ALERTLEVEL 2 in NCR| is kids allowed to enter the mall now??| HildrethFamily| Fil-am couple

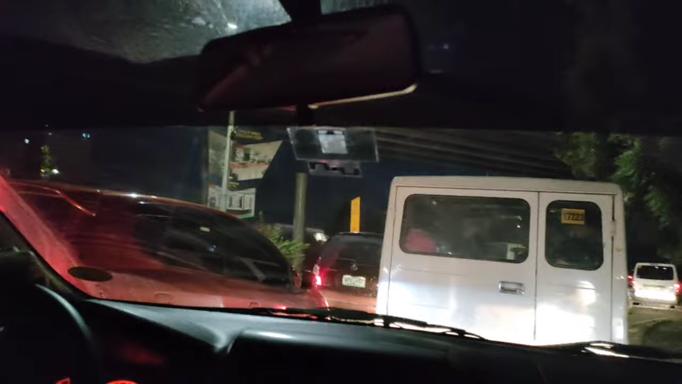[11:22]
po, and it's really traffic right now. It's very heavy traffic right now. Pretty much bumper to bumper. This is the on-ramp from A. Bonifacio to EDSA, which is, as I mentioned before, the main thoroughfare around the city.